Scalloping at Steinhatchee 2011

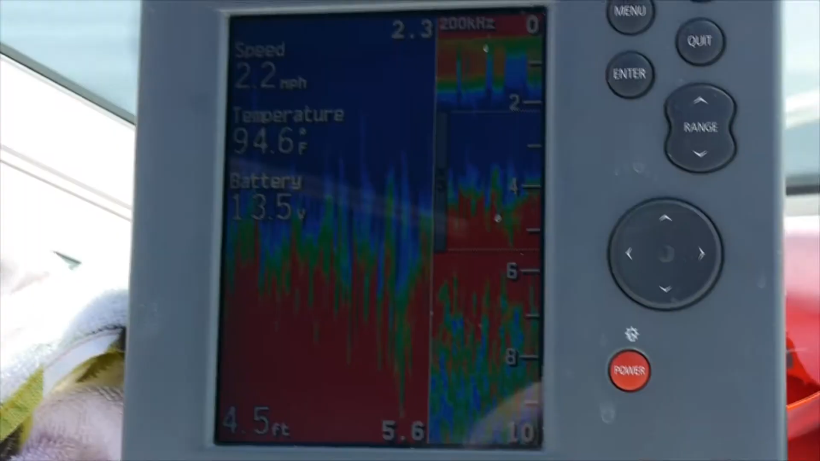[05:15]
On screen: water 94.6°F, speed 2.2 mph
And I can see why no one's here because the grass is weird.